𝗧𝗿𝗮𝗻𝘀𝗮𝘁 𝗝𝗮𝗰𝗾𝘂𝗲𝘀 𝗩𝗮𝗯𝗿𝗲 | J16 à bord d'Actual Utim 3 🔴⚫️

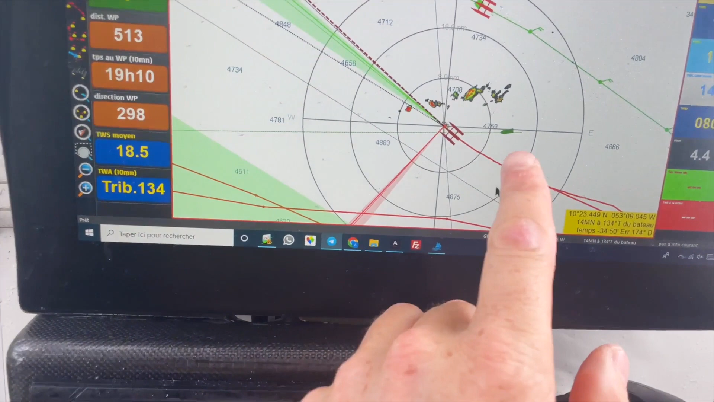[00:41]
Donc là, on voit bien les grains au radar, une grosse masse nuageuse, avec de la pluie, ça détecte la pluie, c'est ça qu'on surveille.